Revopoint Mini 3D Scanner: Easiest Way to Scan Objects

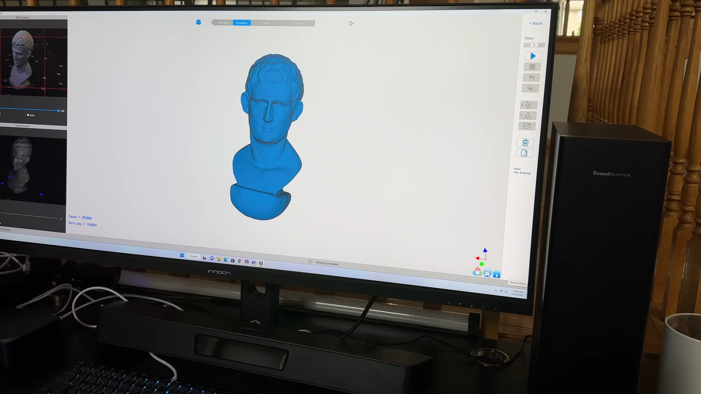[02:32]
Now, on screen, you can see that this is my scan of the model, and we're going to redo this so that you can see how this works. So here, I went ahead and scanned the model, and what I found is typically when you scan models, you do get kind of sometimes, as it's eliminating the base that you saw there with the dots,
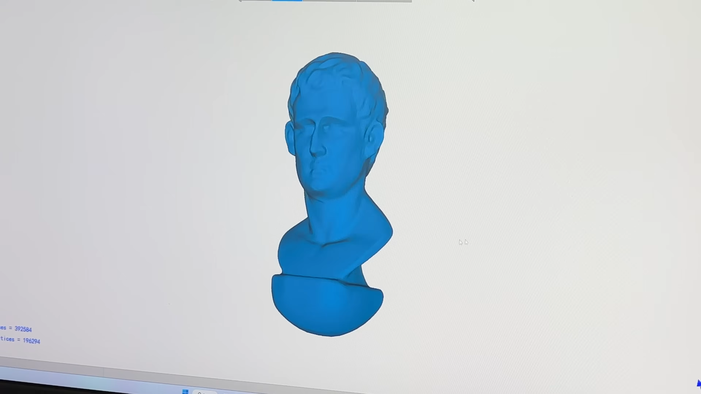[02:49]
you do get sometimes this little look here, but this is really easy to cut out, and this is minor.
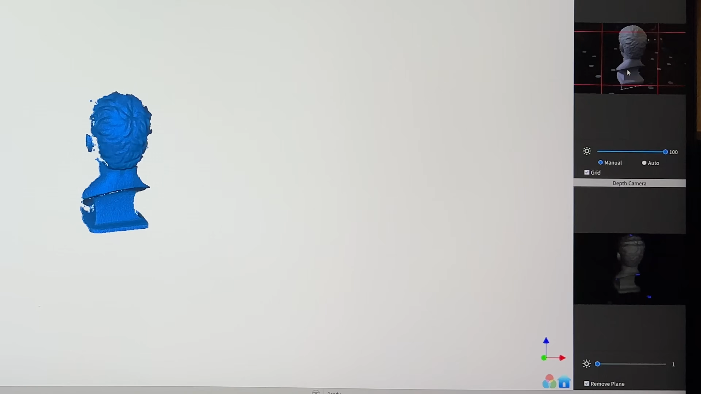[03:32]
This preview window is showing you what does the scanner see, and then on here, this is another area that it's also showing you what it can see,
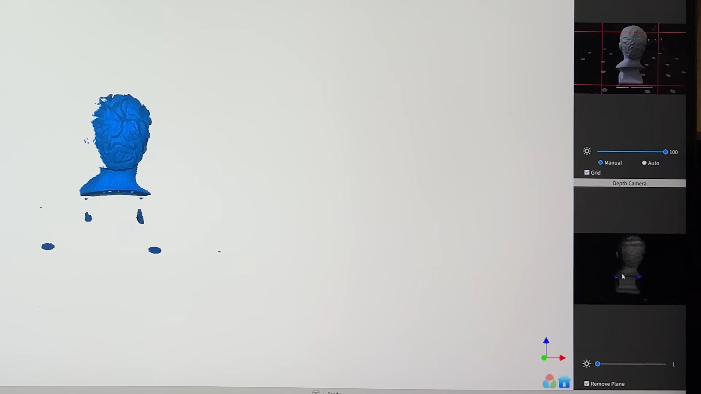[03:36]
and I'm going to show you why it's important to look at both of these.
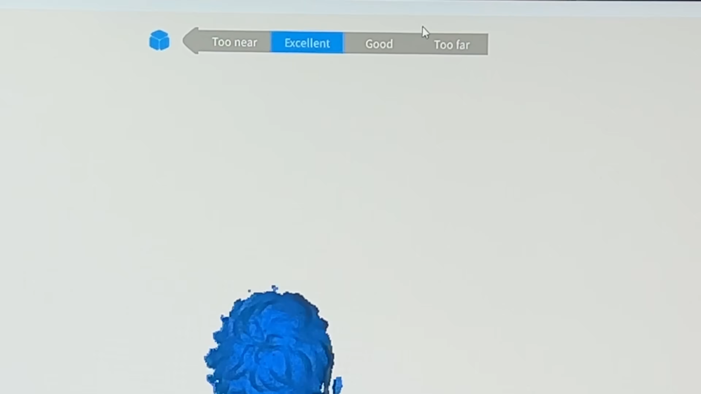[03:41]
At the very top here, you have how is the scan quality. Even though this image kind of looks a little weird for you initially, you'll notice that the software is telling me that it's in excellent mode.
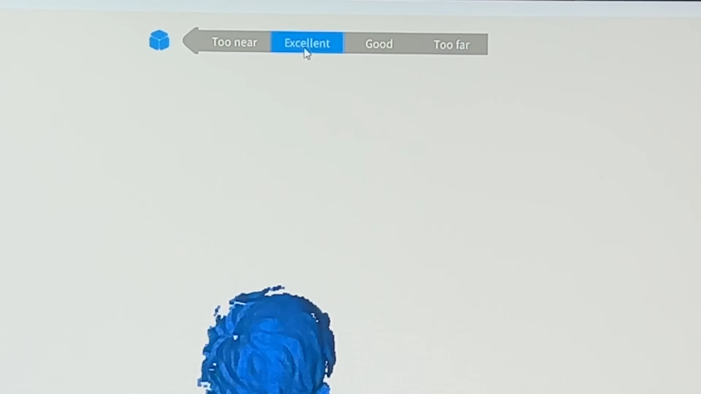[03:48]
And this is why using the software and the scanner is so easy because it actually guides you.
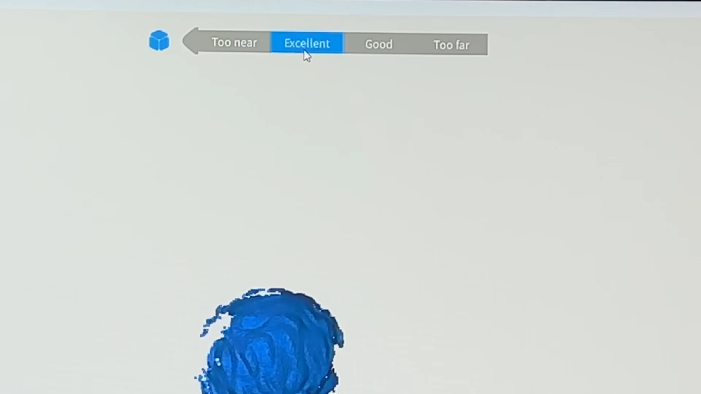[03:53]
It helps you have the best scan because if you were too far away, it would give you a good.
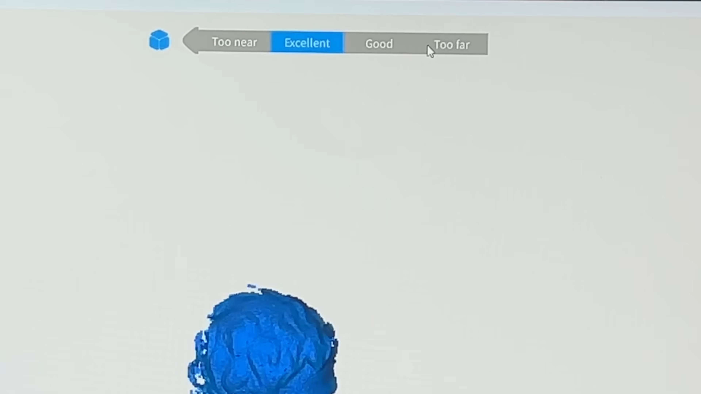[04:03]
If you were too far away, it's going to say that's too far. I'm just right, right, and you saw where the scanner was placed to give me what it considers an excellent scan. Now, on this side, you're going to see a couple things.
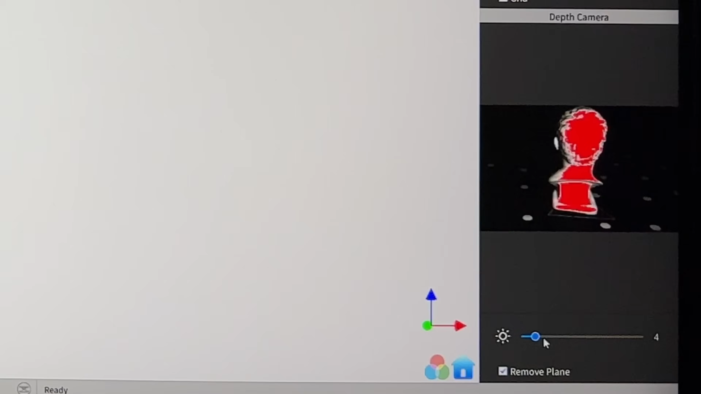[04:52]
That means that it's getting, it's too hot. It's getting overexposed, and you're not going to get a good quality scan.
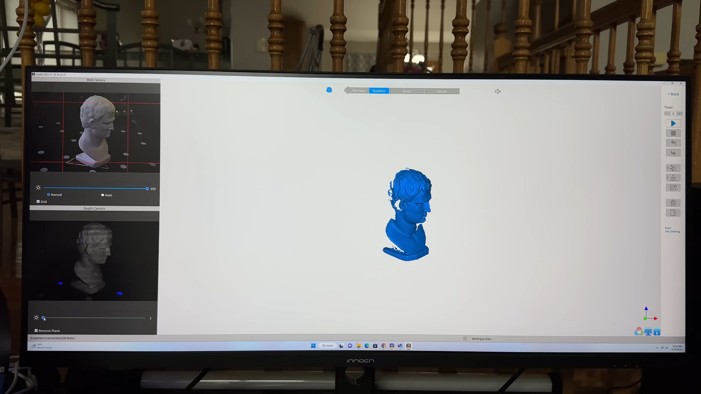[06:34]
Over here, you have the second preview, which is showing you how much is being captured. It reset to one. So we're going to increase this back. Let's go ahead and move this one some more to two because we want it a little bit brighter. And you can see as long as I have no red hotspots, I'm good. And then on the side over here, I have some controls, right? I have a timer, and then I have the start button. And then we're going to go through some of these. We don't need all of these, but you'll see the process.
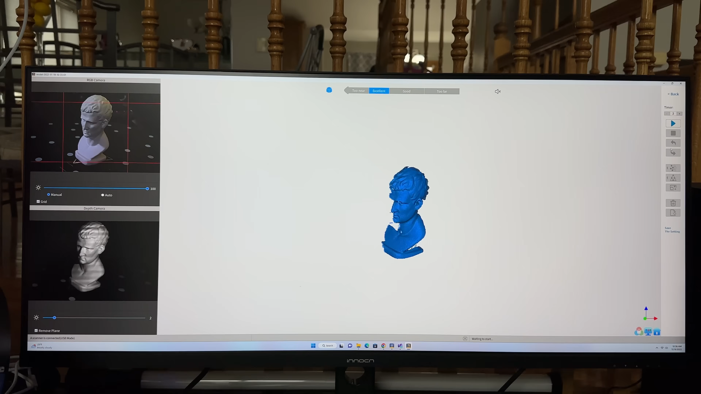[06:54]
So we're going to go ahead and start. Now, what we'll start to do is we'll start to scan the image. And it's going to look a little weird. Sometimes it's going to look like it's kind of not really overlaying the scans correctly. It may look like the model is kind of shifting.
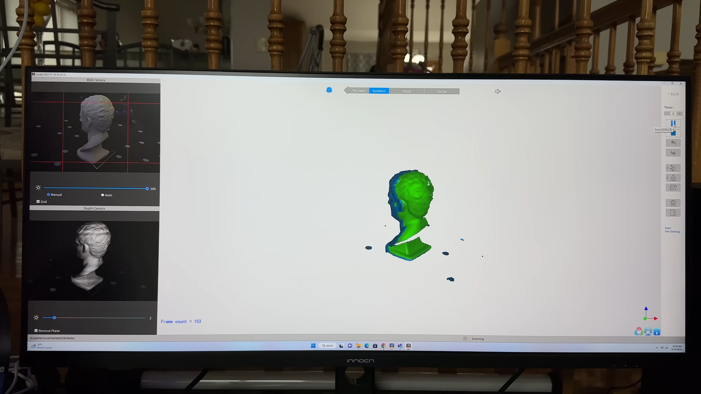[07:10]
You don't have to worry about that. So right now you can see the green is actually what it's capturing. And you can see that the bottom of it is being captured really well. You can see all the detail there.
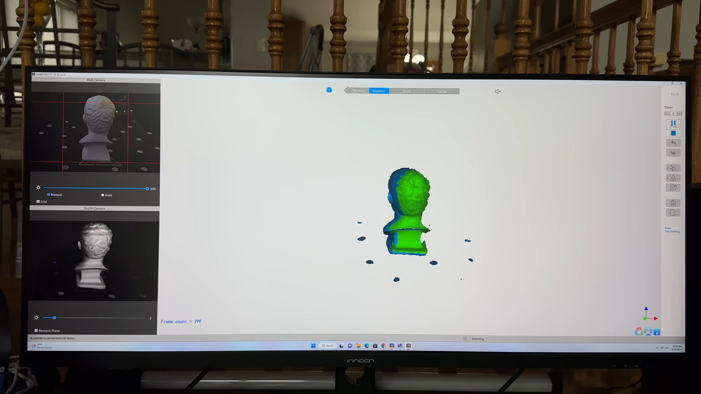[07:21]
You can see as it's rotating on the back, it's doing a real nice job capturing this. The dots, again, are there to serve as guides for the actual scanning software.
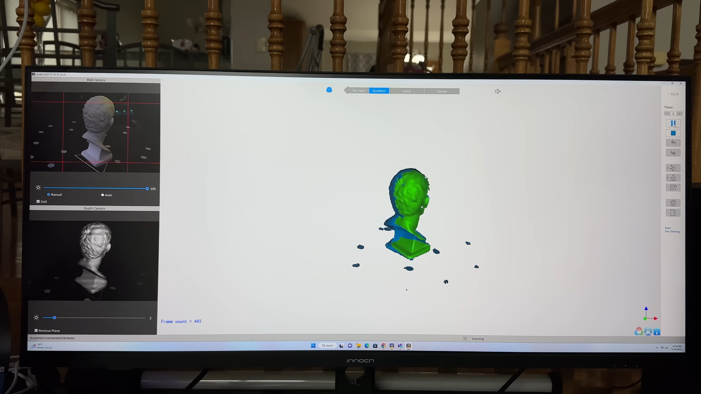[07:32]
So it keeps track of where the item that you're scanning is actually being scanned and all the rotations. And we're just going to let it do a full rotation. At times I'll have it go through multiple rotations, especially if it's a highly detailed item, especially if I'm looking for it to have, let's say, a lot of detail. In this case, and notice how the nose looks like, whoa, wait a minute, what's going on here? You got two noses? Don't worry about that. So far everything looks good.